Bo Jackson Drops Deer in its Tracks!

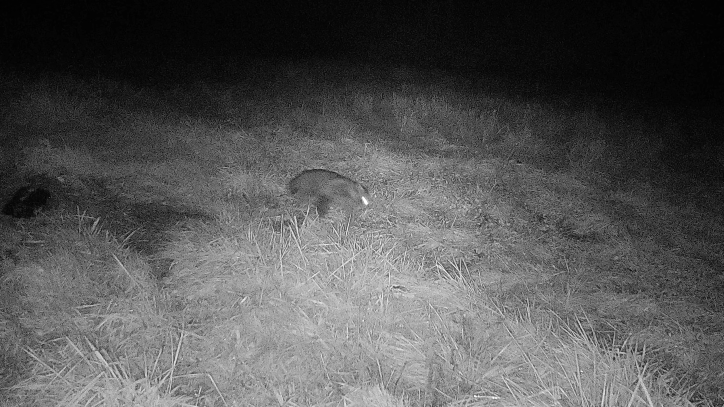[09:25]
for coyotes here caught a raccoon and a skunk in the same set i